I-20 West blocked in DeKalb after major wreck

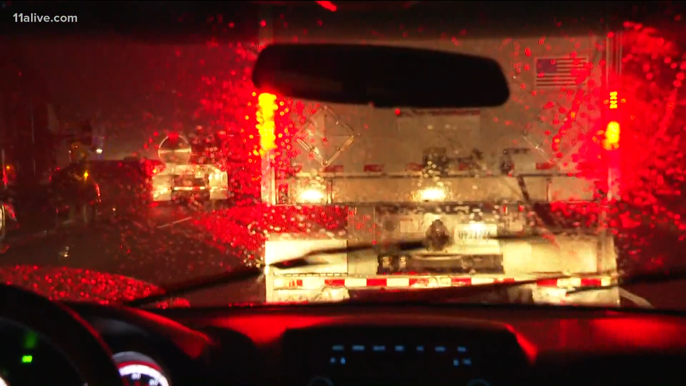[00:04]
Folks, stick around to the end of my report. You're going to want to see what I'm about to show you. Right now, I'm showing you a lot of backup, and that's the Thunder truck stuck in 285 westbound near Flat Shoals. Three right lanes are blocked with a tree down on the road, and believe me, he's been sitting in this for quite a while. Let's get right to the maps. I'll show you exactly where that is.